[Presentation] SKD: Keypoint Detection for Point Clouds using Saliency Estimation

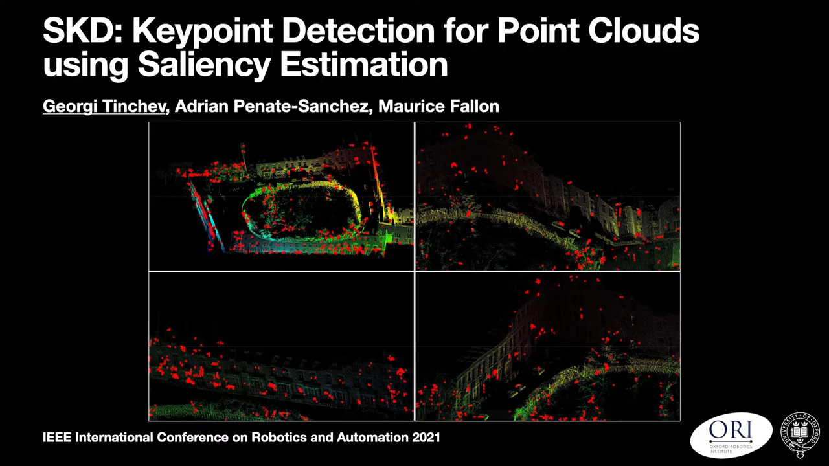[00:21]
This work has been done in collaboration with Adrián Penante-Sanchet and my supervisor Maurice Fallon. The teaser image you can see here is an illustration of our method extracting key points from later data of the Oxford RobotCard dataset. Today I will talk to you about key point detection.
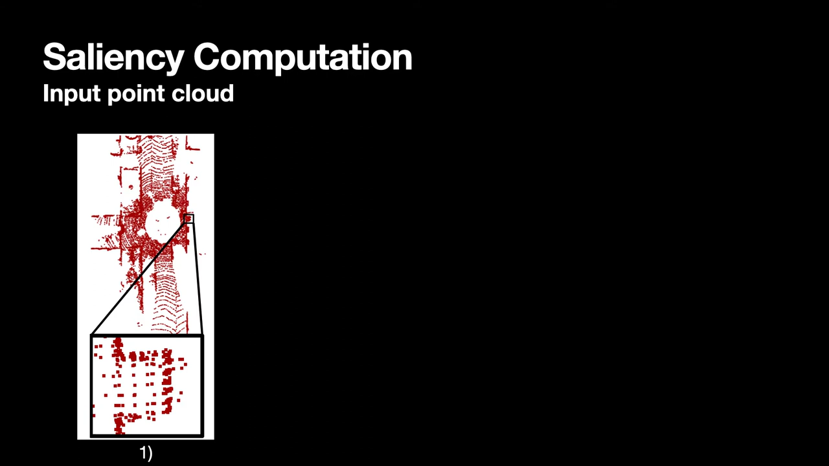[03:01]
First, we take an example point clouds such as this one from the KITI dataset, and this is a top-down view where the black box shows a zoomed-in area of the wall.
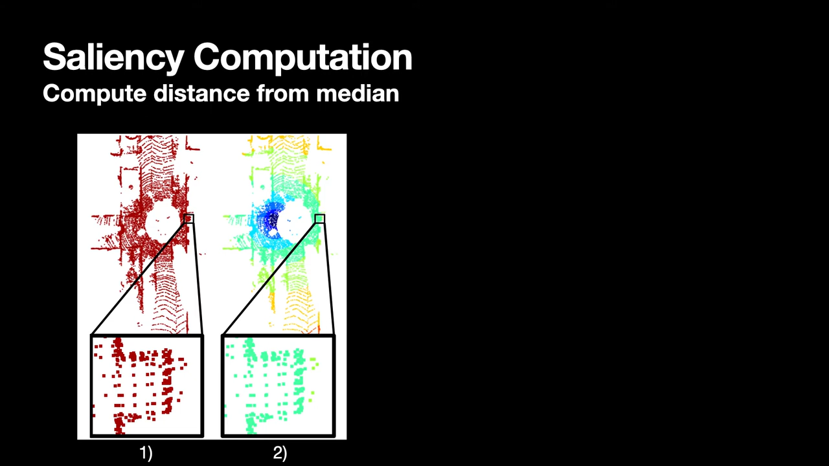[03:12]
We then compute the distance from the median of the point cloud to each point. Here, points close to the center are colored in blue, further away points are colored in red. Third, we compute the initial silency score that assumes a pre-trained differentiable descriptor model is available.
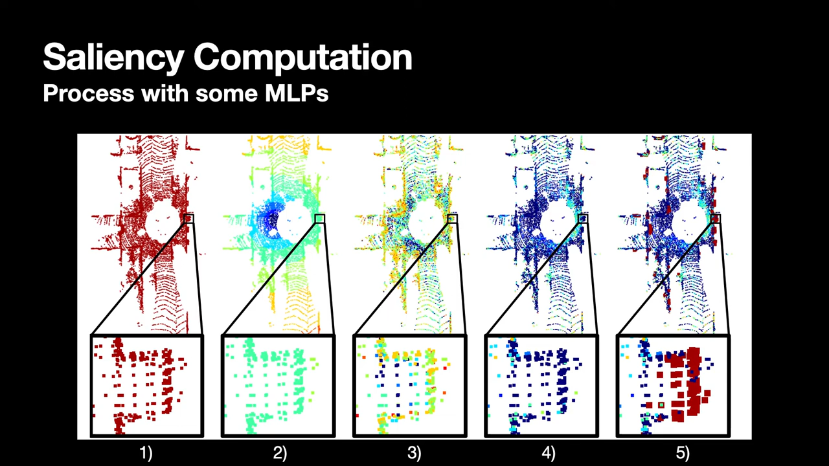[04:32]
You can notice that some edges and corners that had low score in subfigure 4 are also picked up. This is because the input to the MLP is defined as a combination of the silency information, context information from a pre-trained network, and the original descriptor of the network. I will define exactly how this happens next.
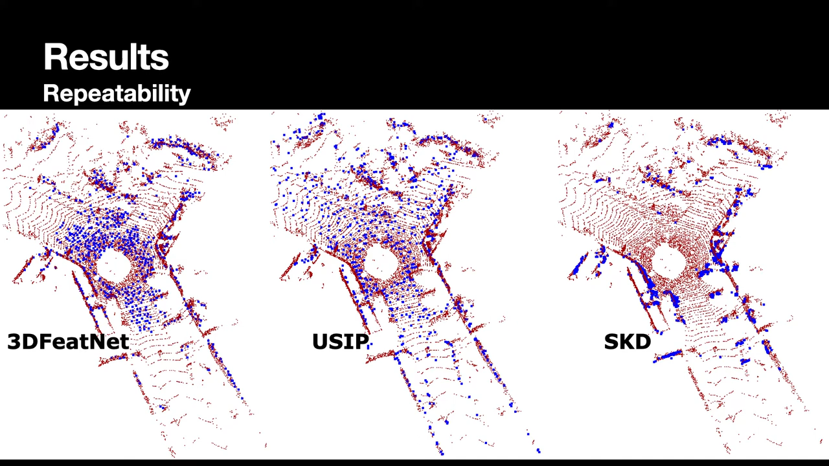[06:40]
Now let's look at what happens when we increase the number of extracted key points. Here, in each column, we have extracted a predefined number of key points for each method, from 128 key points to 1024 key points.